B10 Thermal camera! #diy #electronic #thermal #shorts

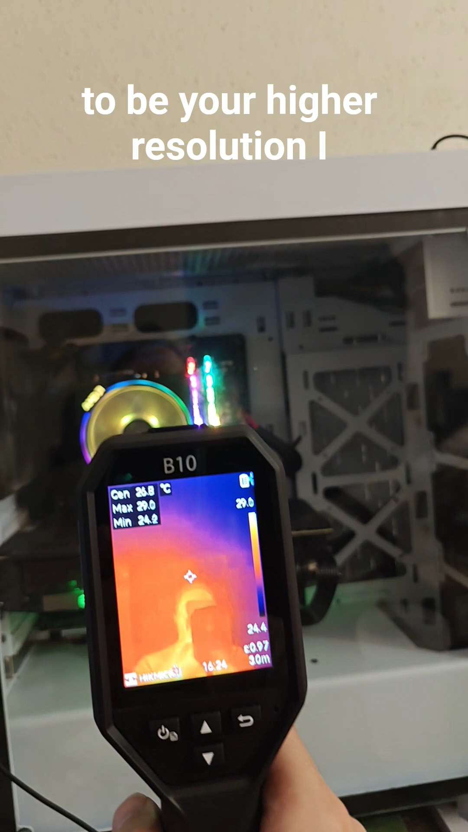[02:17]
I don't know if you can see that but it looks like it's having a little bit of issue with glass.
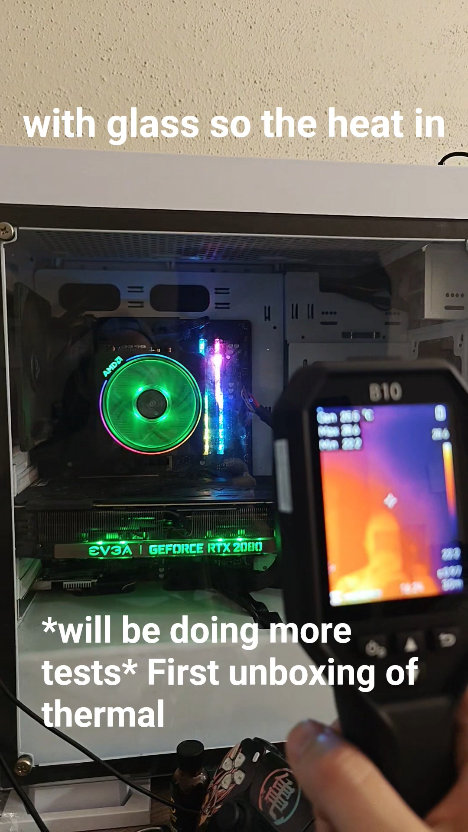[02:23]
So the heat in there is somehow reflecting me. I don't know how it does that.
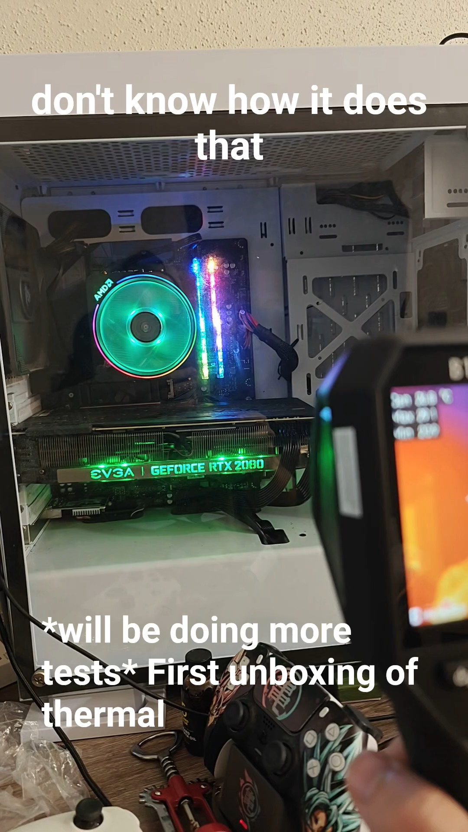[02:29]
I'm guessing it's also white that it's picking up not just heat.
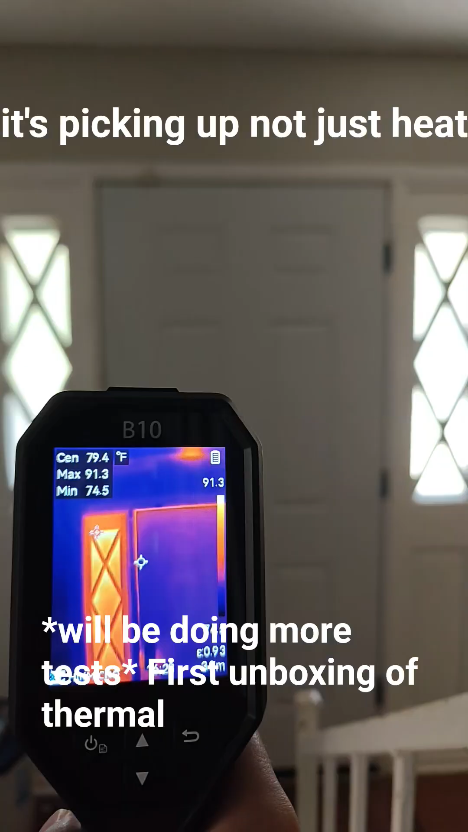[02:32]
On screen: spot 79.4°F
This is part of the reason why I got this in the first place.
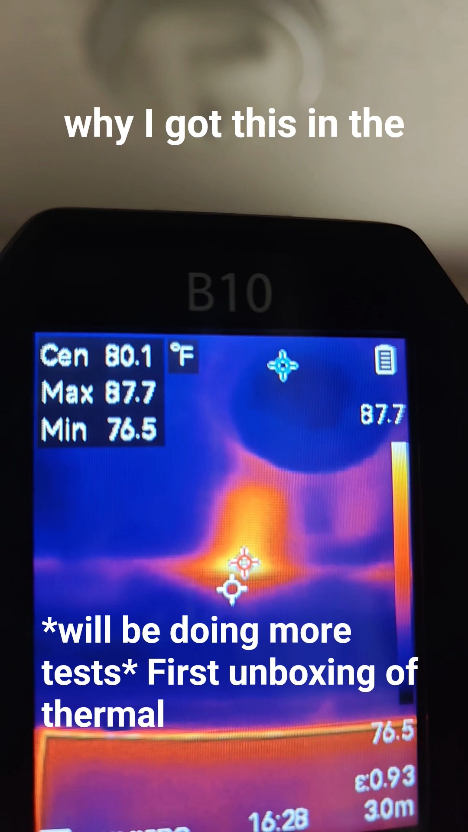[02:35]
On screen: spot 80.1°F
Got some leakage there as well but I'm gonna try and see if I can test this against the thermal gun as well.